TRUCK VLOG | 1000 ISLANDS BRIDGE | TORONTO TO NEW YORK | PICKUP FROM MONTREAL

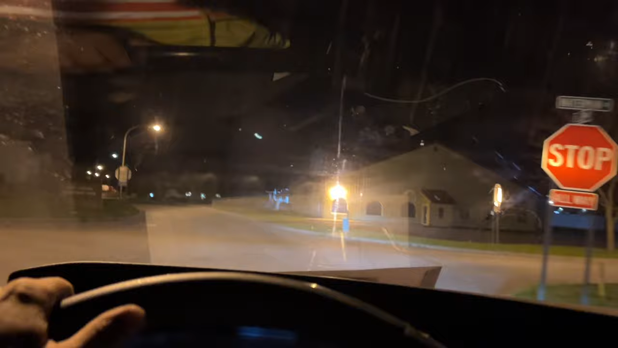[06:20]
ਨਹੀਂ ਆ ਗਏ, ਜੰਗਲ 'ਤੇ ਨਹੀਂ ਵੈਸੇ, ਮੈਨੂੰ ਲੱਗ ਰਿਹਾ ਰਾਤ ਨੂੰ।
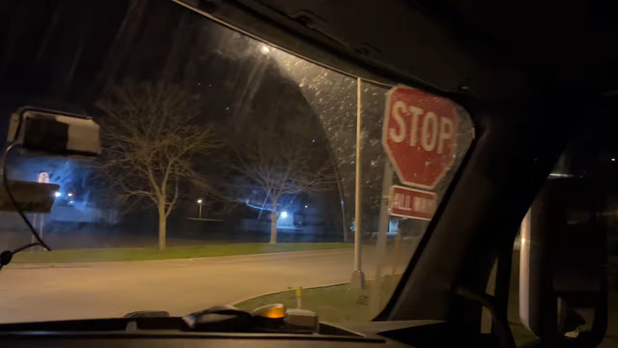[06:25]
ਸਟੋਪ ਸਾਈਨ ਸੀਗਾ ਇੱਥੇ, ਆਲਵੇਜ਼ ਸਟੋਪ, ਸਾਰੇ ਪਾਸੇ ਸਟੋਪ ਸਾਈਨ ਆ, ਸੋ ਰੁਕਣਾ ਹੀ ਪੈਣਾ ਆਪਾਂ ਨੂੰ।
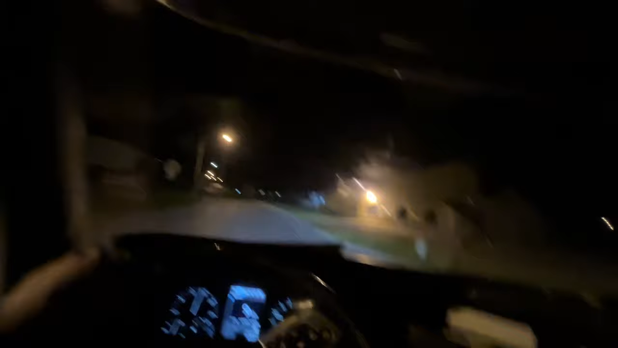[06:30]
ਉਹ ਕੰਪਨੀ ਆ ਗਈ ਆ ਸਾਹਮਣੇ, ਅਤੇ ਮੈਨੂੰ ਲੱਗ ਰਿਹਾ ਕਿ ਉੱਥੇ ਟਰੱਕ ਲੱਗਾ। ਸੋ ਵੇਖੋ,